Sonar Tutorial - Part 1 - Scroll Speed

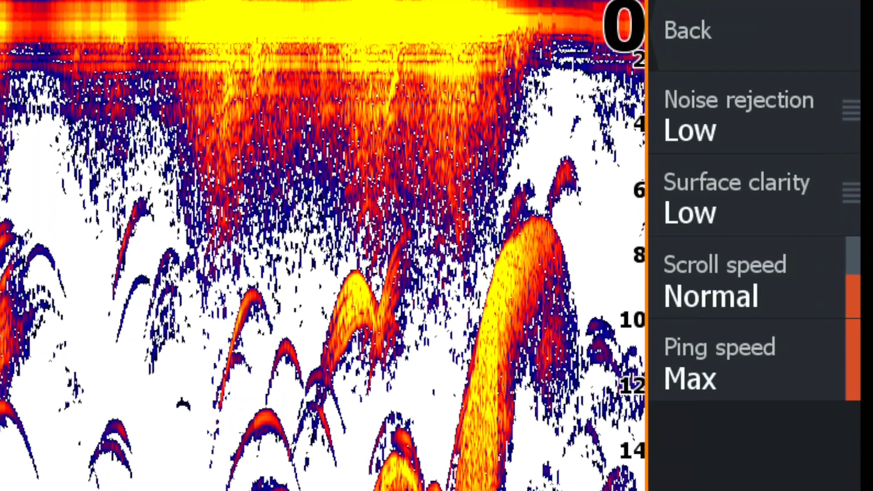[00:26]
Now there's some assumptions before we start.
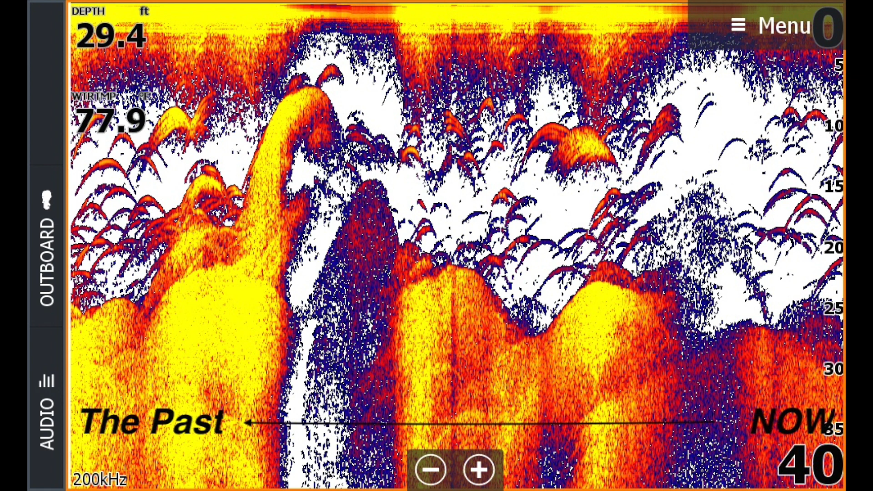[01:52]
On screen: depth 29.4 ft
And then the x-axis, that's the left and right, which is the time. Now the far right, that's the most recent time, that is now. On the left, that is history, what's happened in the past.
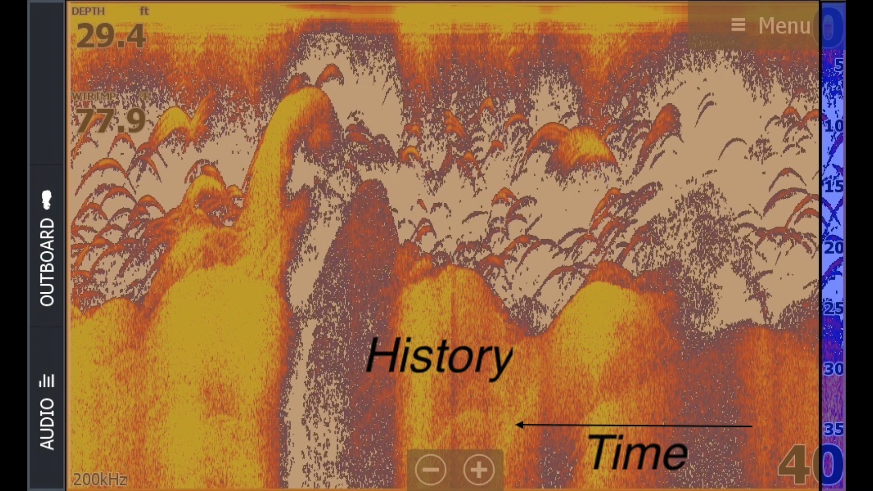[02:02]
On screen: depth 29.4 ft
Now the big question is how long in the past is that information on the left? Well that's all determined by your scroll speed. Now the faster the scroll speed, less time of history is displayed on the screen. The slower the scroll speed, the longer the history that's displayed.
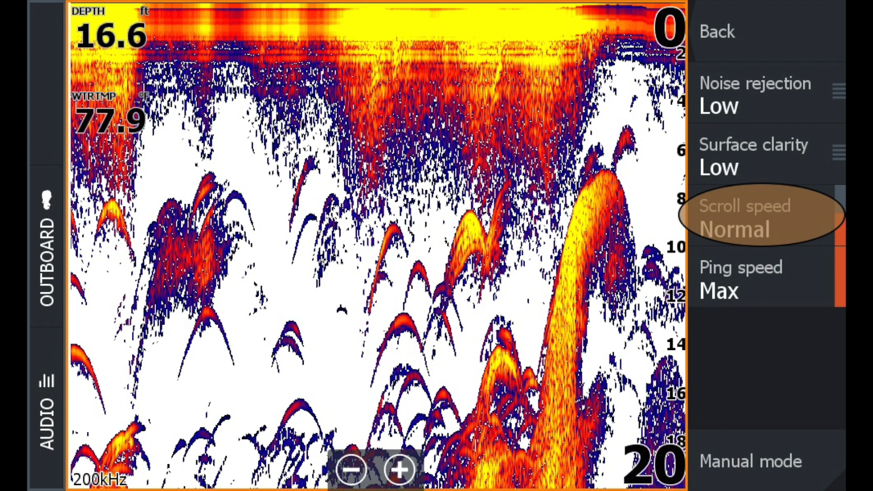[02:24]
On screen: depth 16.6 ft
But this is the thing, you have to adjust the scroll speed based on what your speed of travel is.
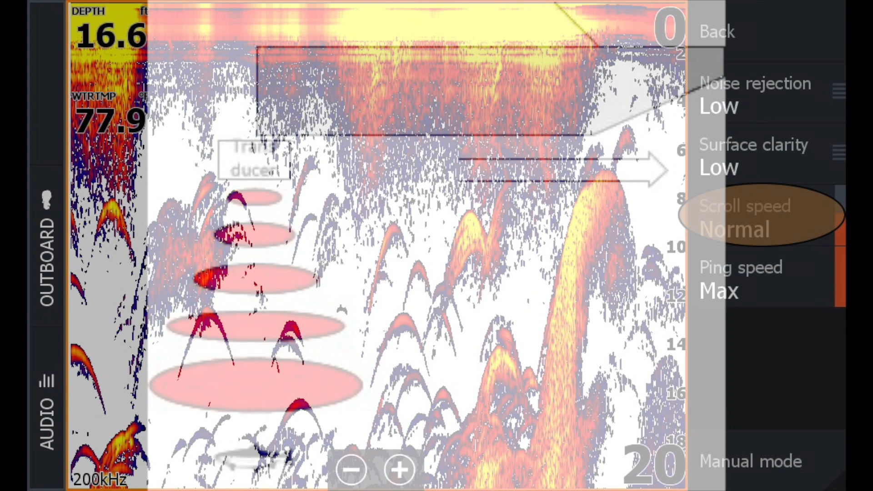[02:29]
Well why? Well look at this picture. Let's say we're in a boat and we're moving 10 miles an hour to the right.
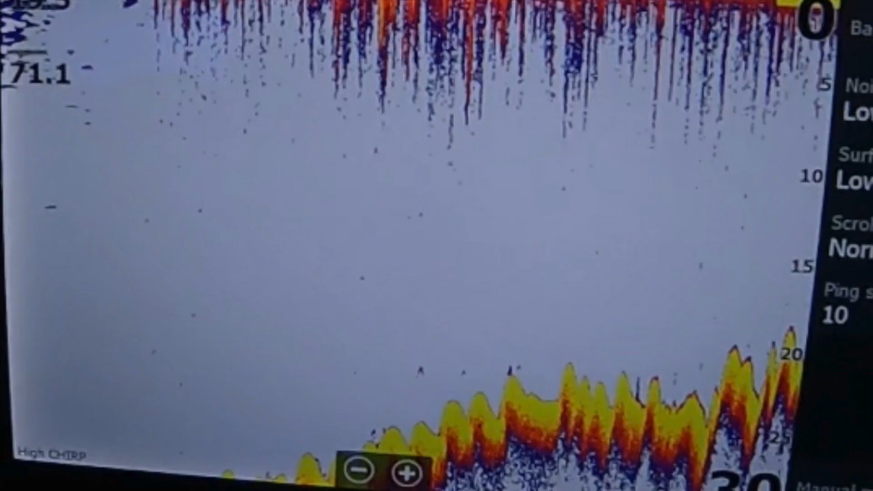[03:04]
Or was that a fish? What was that? So this means that we need to increase the scroll rate, the speed,
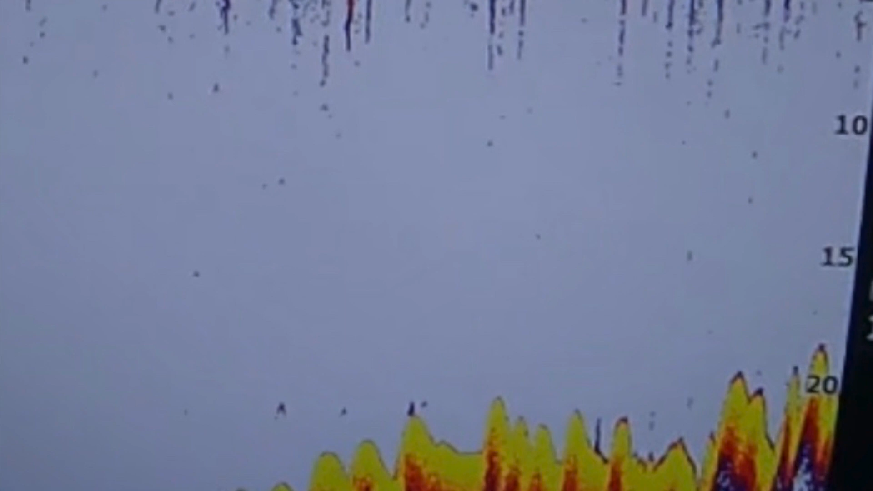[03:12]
so that it's faster so that we get more updates per second on the screen. So in order to do that most displays will have an advanced
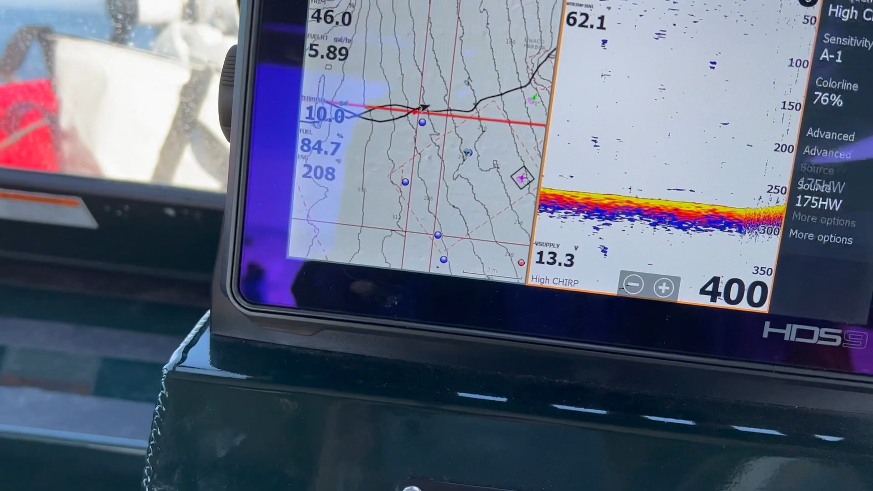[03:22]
setting tab that allows you to override the scroll speed among other things. Now on Lowrance this is found under your sonar menu advanced. And here you can select the scroll speed and increase this.
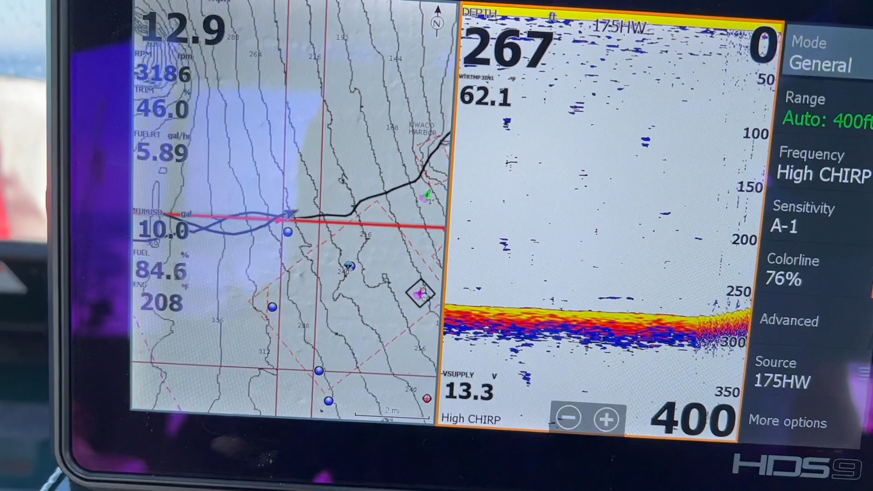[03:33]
Now if you're moving fast, let's say you're on a plane, then you'll want to crank this up all the way.
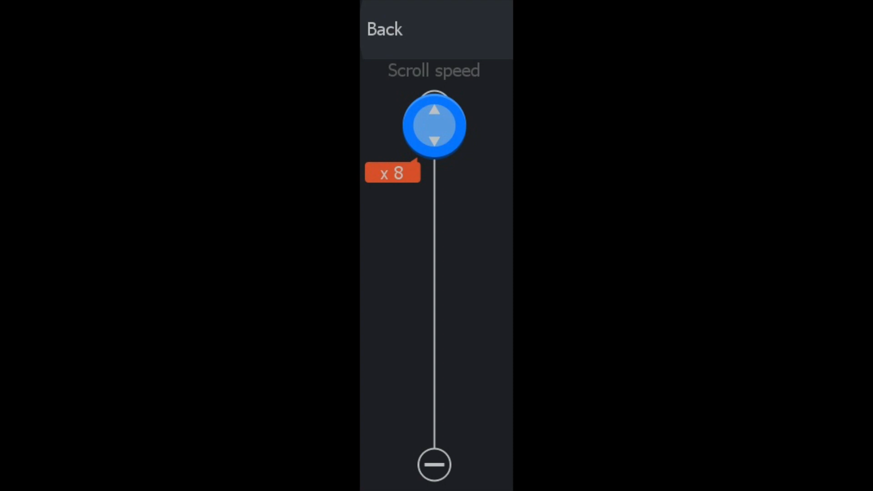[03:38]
If you're trolling fast,
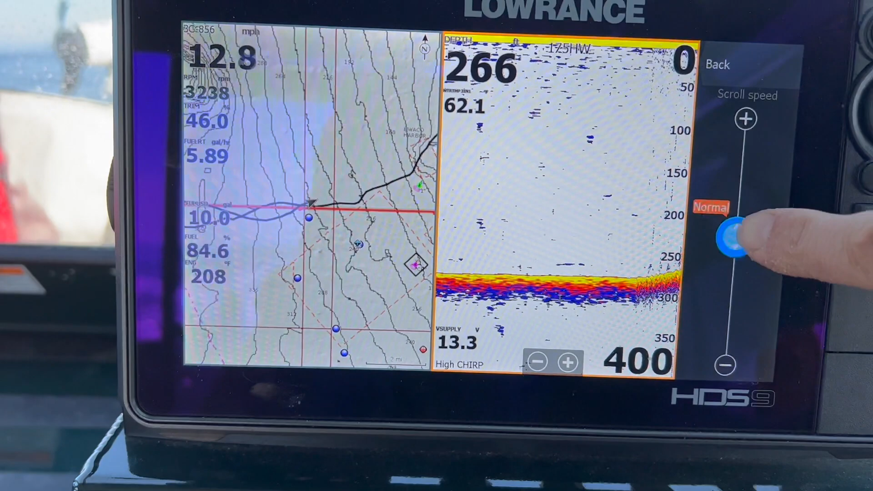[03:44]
let's say you're salmon fishing using 360 flashers or skateboard flashers and you're trolling at three miles an hour.
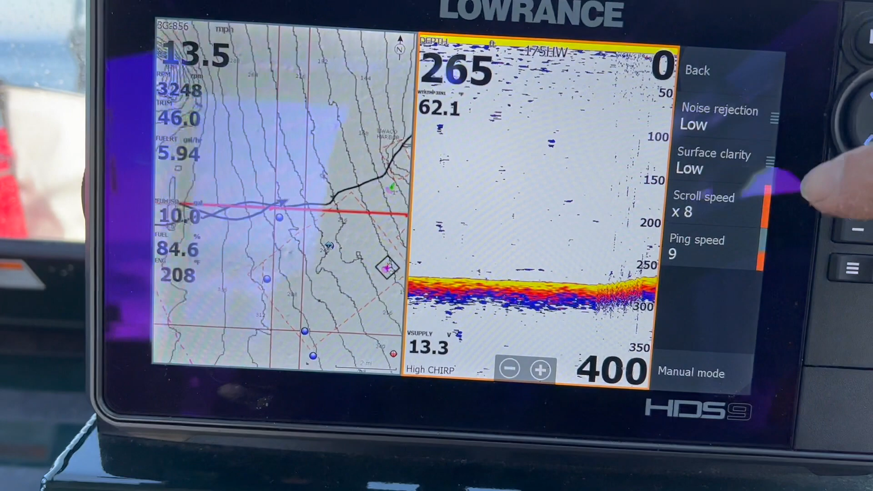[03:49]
On screen: speed 13.5 mph
Then you'll want to increase this to maybe around three times normal. On the other hand, if you're on anchor and you're fishing while on anchor,
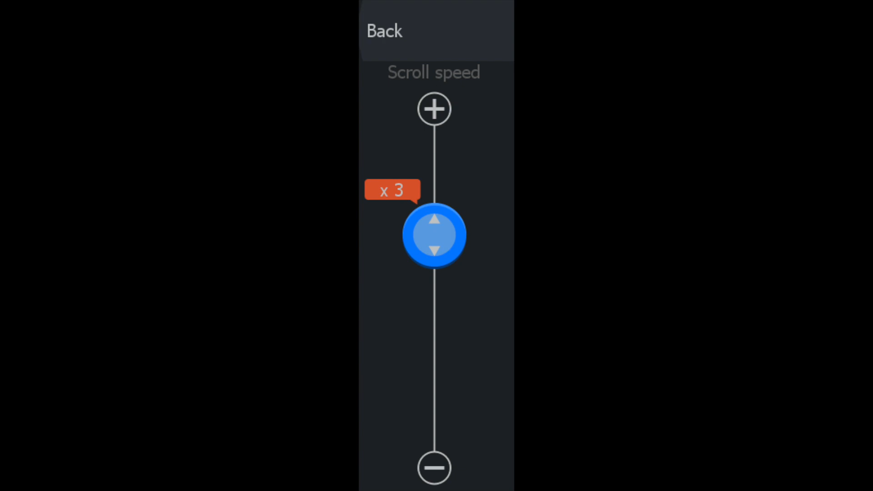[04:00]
then you'll want to slow the scroll rate down. Typically a third of normal. Now, why do you want to do this?
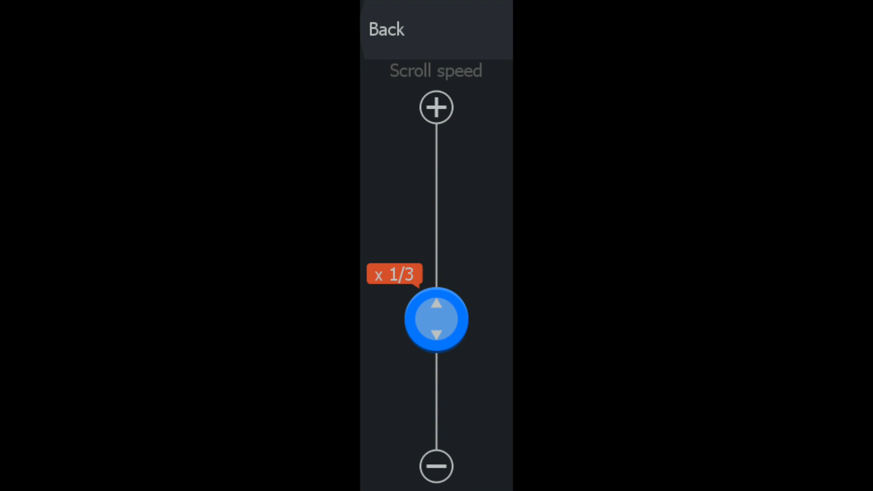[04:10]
Well, if the scroll speed is too fast while on anchor, then it will look like very long lines on the screen. Your fish will look like the Loch Ness Monster.
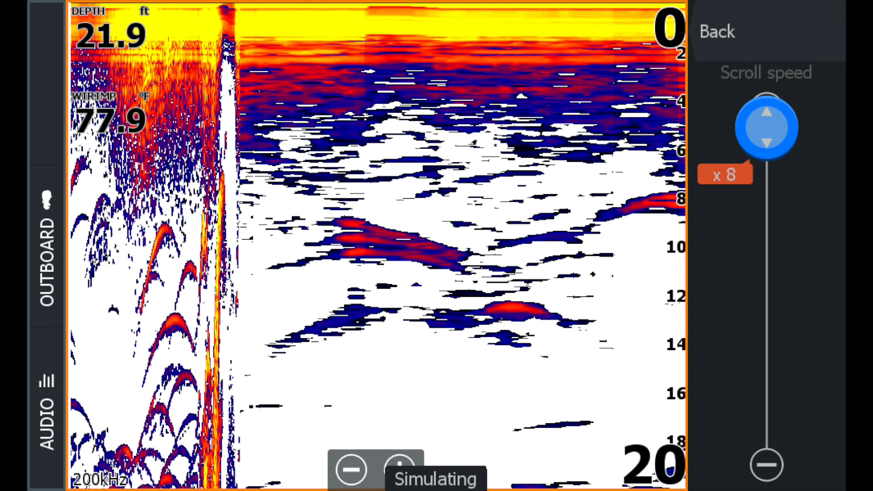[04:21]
On screen: depth 21.9 ft, water 77.9°F
And it's because it's updating a crazy amount of sonar returns and you and the fish are just not moving. So it's just going to show this long line there of this fish that's just sitting there. Now, another setting that you can play around with is the ping speed.
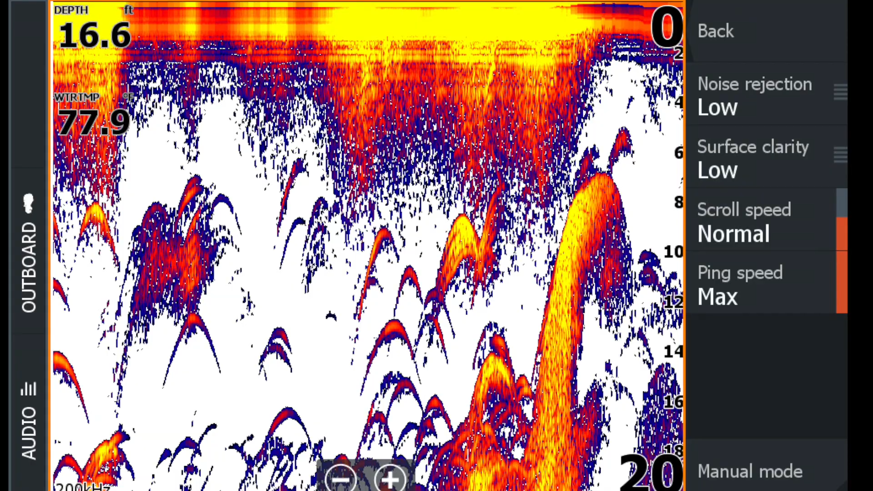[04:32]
On screen: depth 16.6 ft
Now, this is how fast the transducer is sending out pulses.
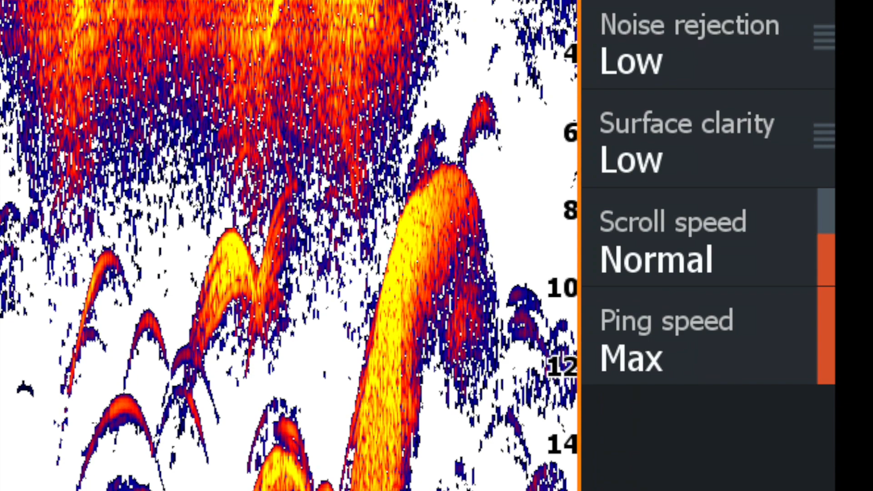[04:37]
The faster rate will achieve the most detail possible. Now, some high-end models have this set at a fairly high rate already. Other models, if you turn it up too fast, it's too much information for your display to process. So your display could get laggy or not very responsive. So you have to play around with this a little bit. One caveat though, as the depth increases, you do not want to have a high ping rate. As the depth increases, running high ping rate leads to interference.